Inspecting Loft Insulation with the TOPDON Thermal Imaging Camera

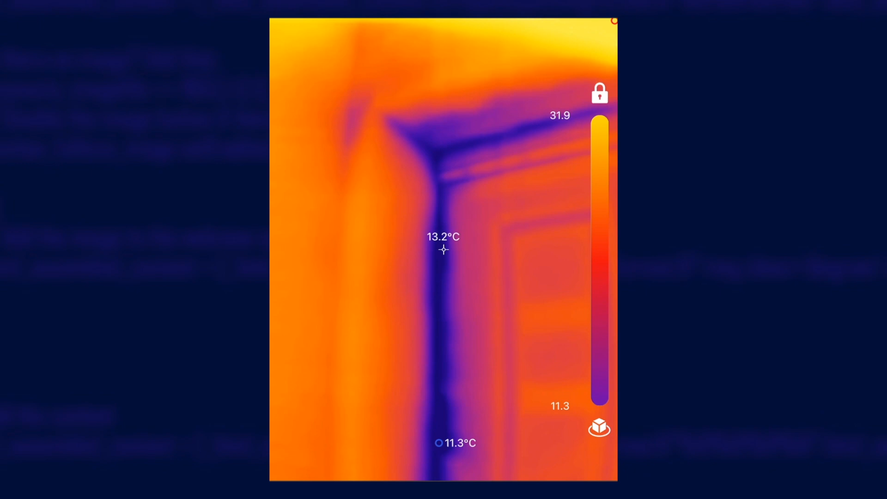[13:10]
On screen: spot 13.2°C, min 11.3°C
I also noticed that the door frame is really cold all along the edge. This isn't from the gap with the door, but actually between the wall and the door frame.
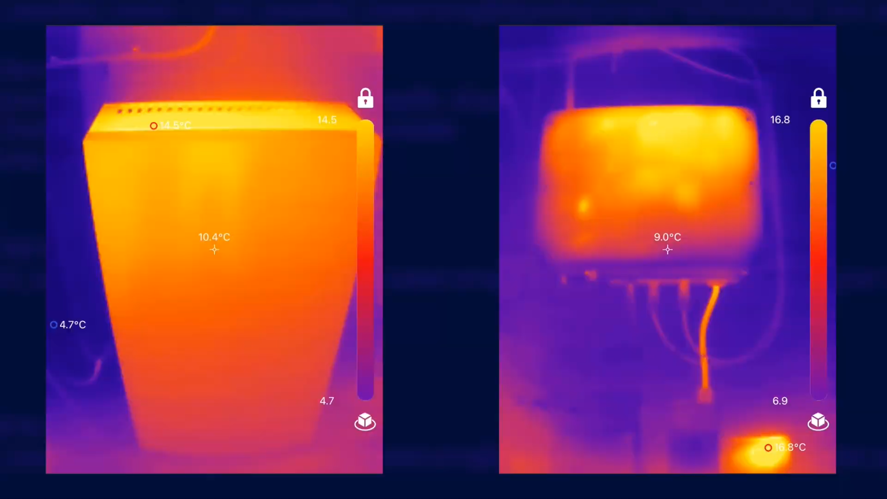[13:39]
This is my solar inverter and battery and you can clearly see the cables and components are a lot warmer than the surrounding walls.